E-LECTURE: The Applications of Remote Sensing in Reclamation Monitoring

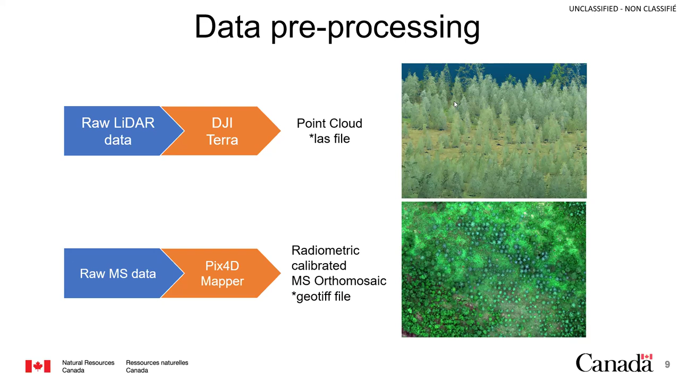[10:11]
is usually done using less licensed software. So, for a lidar we use DJ Terra. For the multispectral data we use Pix4V. And we are in the process of developing this automated workflow that really helps maximize the potential of using drone based remote sensing technology and artificial intelligence. And that's something that we're really embarking on and that's really new and I think it's groundbreaking. Because our aim for this technology is really to function at three distinct levels or scales.
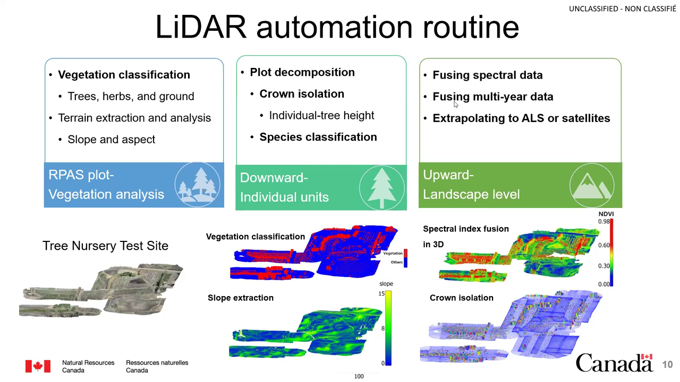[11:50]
comprehensive summary table of all the vegetation variables and attributes that we're able to monitor and aggregate them across spatial and temporal dimensions. So, with that, I'm going to hand it over to Xiao Jing. And he will kind of take you through his model and what he's done so far. So, thank you, Danny. Thank you, Danny, for the great instruction. I hope it can be longer. Anyway, we can continue with some of our work.
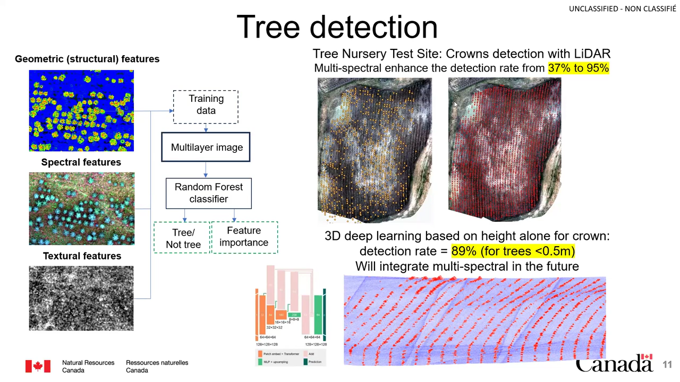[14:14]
And we found that the detection rate can also be improved from 37% to 89%, which is great. So, that means structural information is also important. How to combine those structural information will be done in the future. But my work is more like going through the 3D solution to pave the way for this advanced technology.
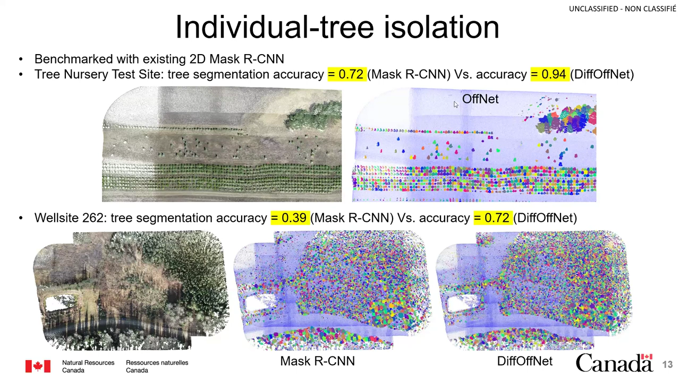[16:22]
But our dip-off net can remain the accuracy high, like that to be 0.72. So, the benefit of using the test site is we can go to the ground and grab the ground truth measurement.